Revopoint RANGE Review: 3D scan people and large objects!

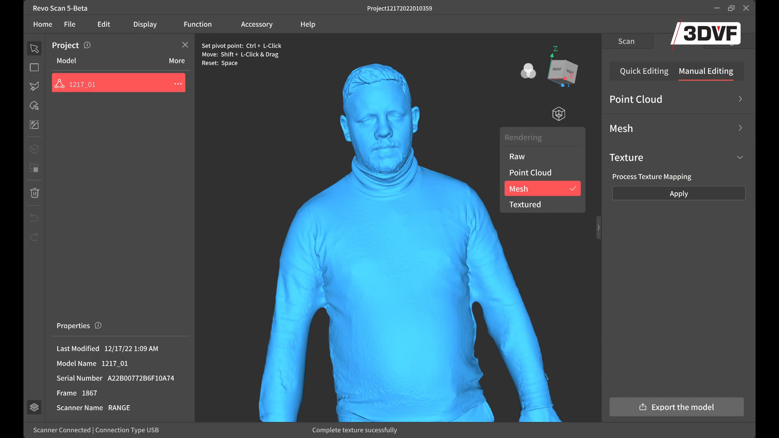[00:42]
Une petite note au sujet du logiciel au passage, une refonte quasi complète est en cours de développement. On a disposé d'un accès à la bêta fermée et une partie des scans que vous verrez dans cette vidéo en sont issus.
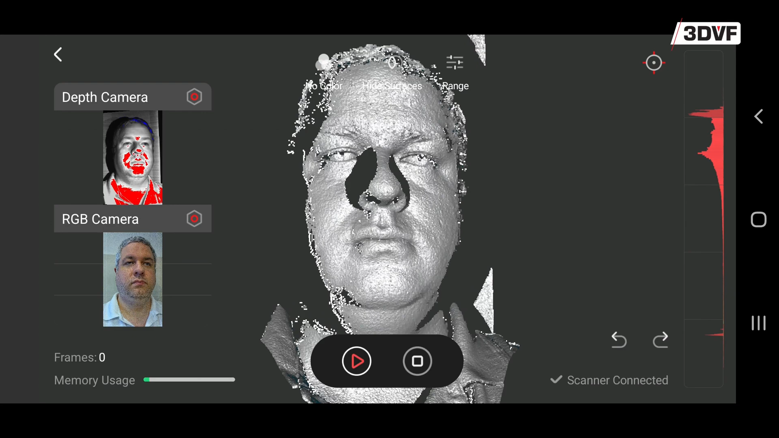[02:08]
En fait, il y a une zone de distance à respecter par rapport au sujet. Il faut aussi éviter les mouvements trop brusques, sinon le tracking ne va plus fonctionner.
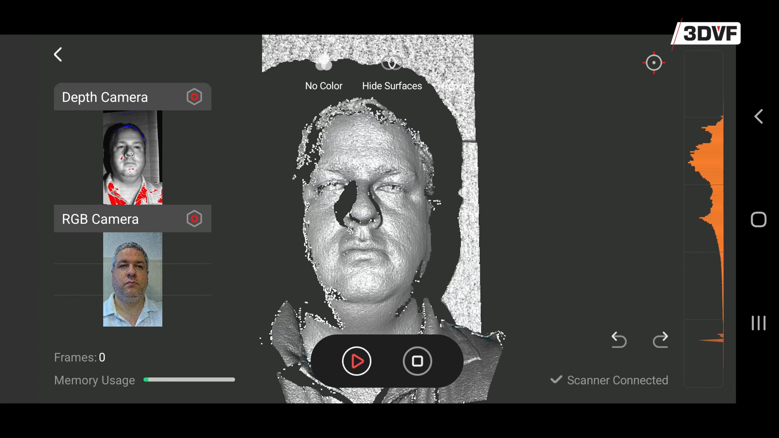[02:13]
Vous devrez donc parfois recommencer votre scan.